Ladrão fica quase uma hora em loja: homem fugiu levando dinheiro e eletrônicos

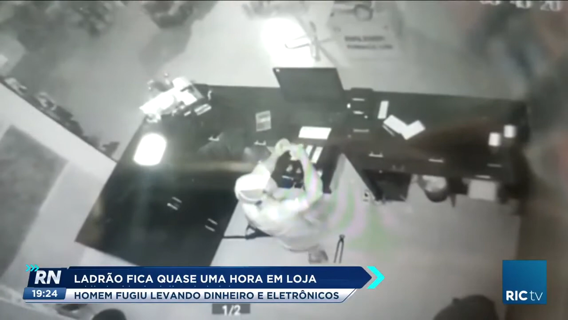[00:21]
Ele fugiu, levando notebooks, celulares, além do dinheiro do caixa.